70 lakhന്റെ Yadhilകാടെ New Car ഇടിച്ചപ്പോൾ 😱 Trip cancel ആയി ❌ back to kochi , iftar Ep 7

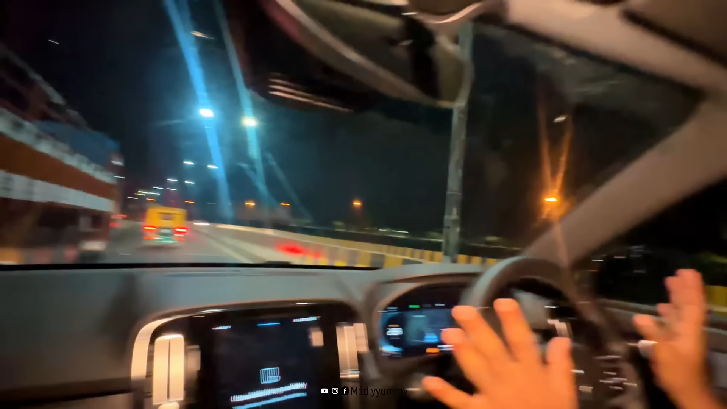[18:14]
ഓട്ടോ ബ്രേക്ക് പിടിച്ചപ്പോ നമ്മൾ ബ്രേക്ക് പിടിച്ച് ഇപ്പൊ ഈ ലൈനിൽ കൂടെ പോണു.